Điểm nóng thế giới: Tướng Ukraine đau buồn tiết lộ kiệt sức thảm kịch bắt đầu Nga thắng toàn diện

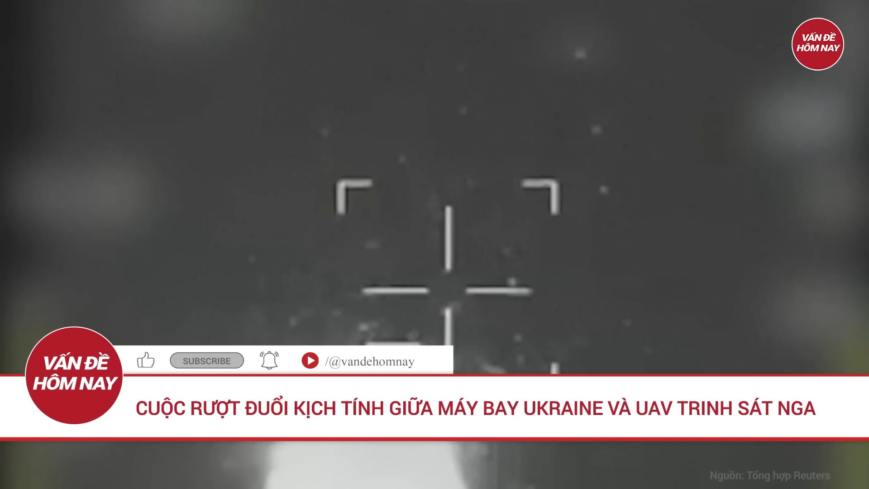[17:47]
Theo Kiev Post Truyền thông Ukraine mới đây đã công bố đoạn video Ghi lại cảnh máy bay huấn luyện IAC-52 của nước này Truy đuổi một UAV trinh sát Orlan-10 của Nga Ở vùng Odessa
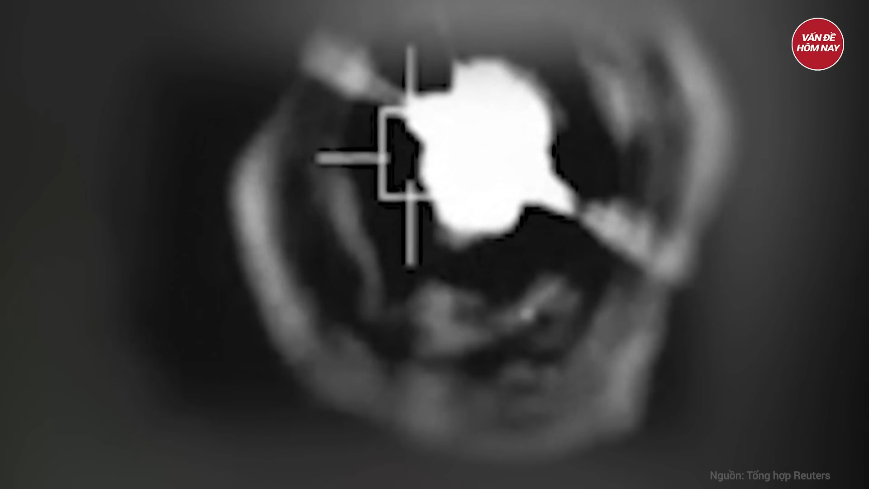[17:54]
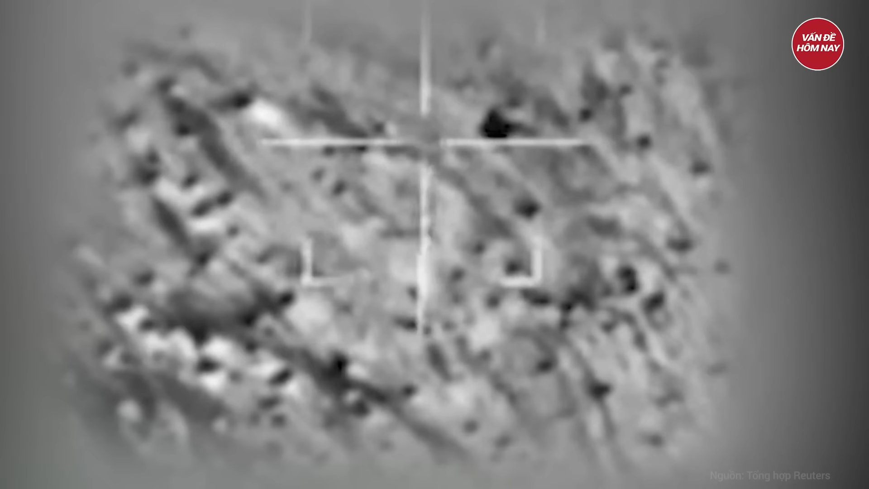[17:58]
Trong đoạn video đầu tiên được đăng tải Máy bay IAC-52 cố gắng áp sát UAV Orlan-10 trên bầu trời
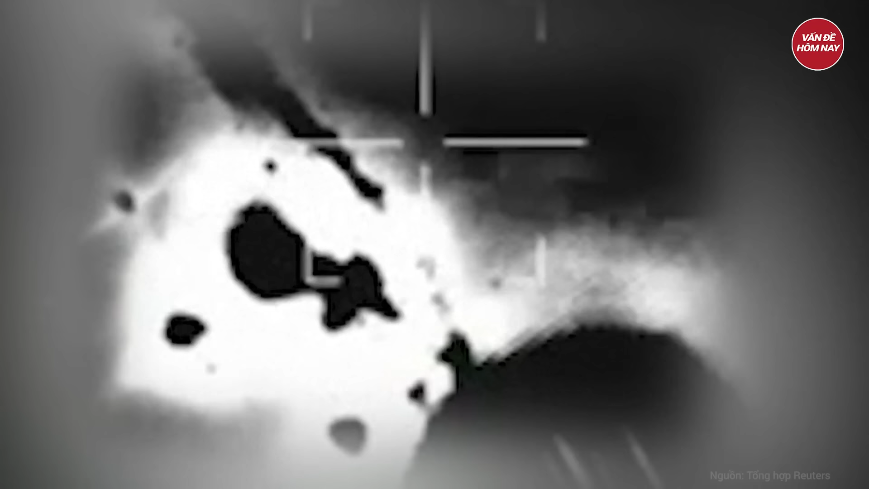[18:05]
UAV của Nga đã bật dù màu cam Như một biện pháp phản ứng khẩn cấp Sau đó,
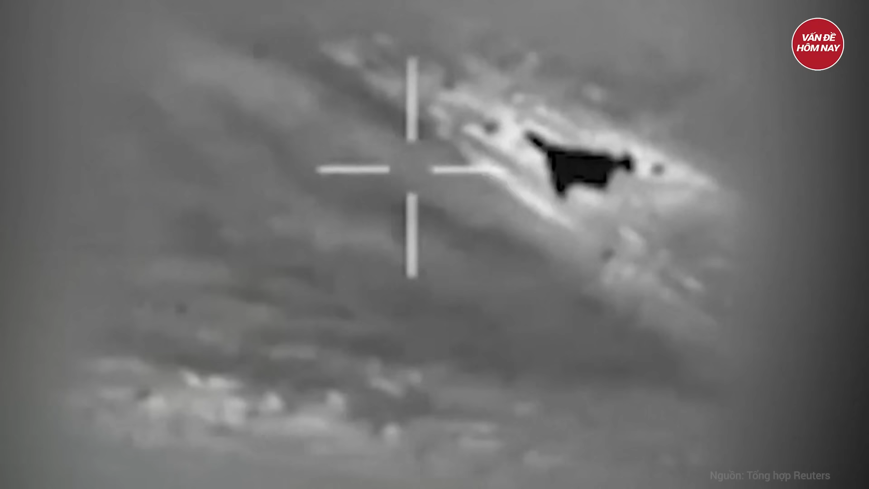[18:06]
một đoạn video khác Theo góc nhìn từ trong buồng lái của máy bay IAC-52 Cũng được công bố
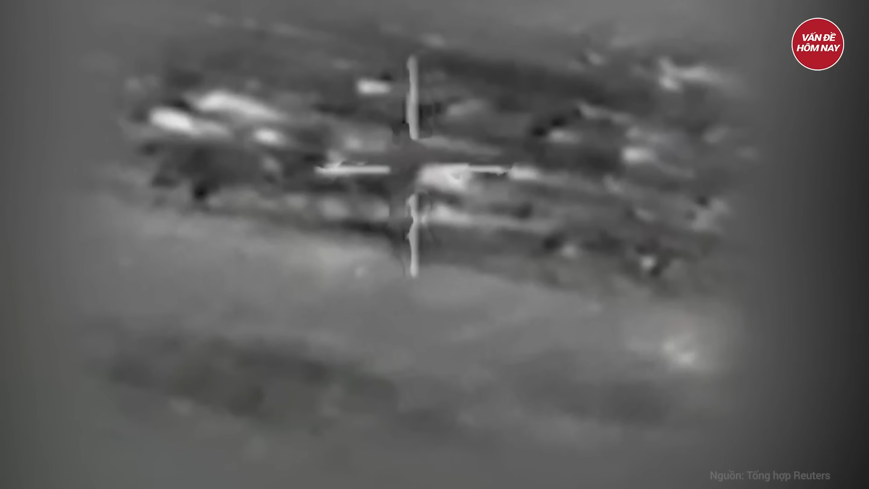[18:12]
Có thể nghe thấy tiếng súng máy trong cả hai đoạn video Truyền thông địa phương nhận định Quân đội Ukraine có thể đã trang bị vũ khí cho máy bay này Bởi phiên bản IAC-52 nguyên gốc